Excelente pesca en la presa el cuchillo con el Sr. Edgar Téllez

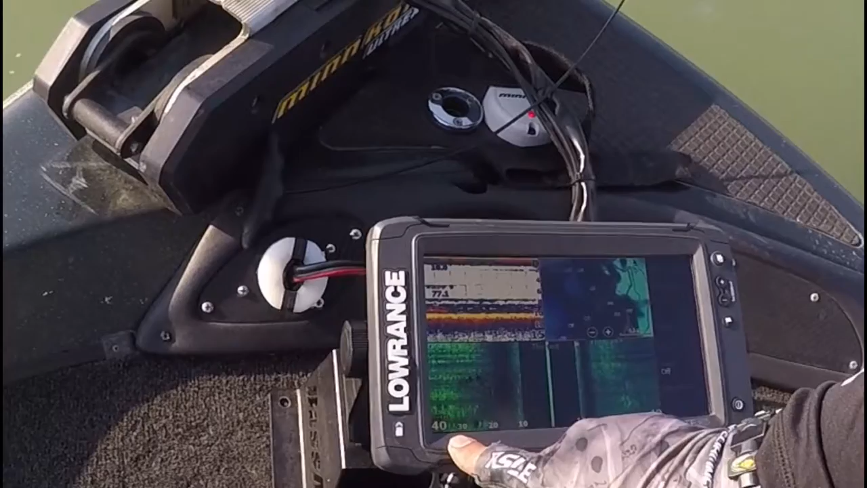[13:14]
Yo tengo la unidad apuntando a 40 lados, 40 pies para los lados, y eso me ayuda a ver este tipo de piedras grandes, ¿sí? Que es regularmente donde se van y se meten a la estructura. Todo esto tiene que estar acompañado por un arroyo grande. Tenemos que tener agua profunda cerca para poder tener, no nada más es estar tirando y tirando, es tener bien ubicadas.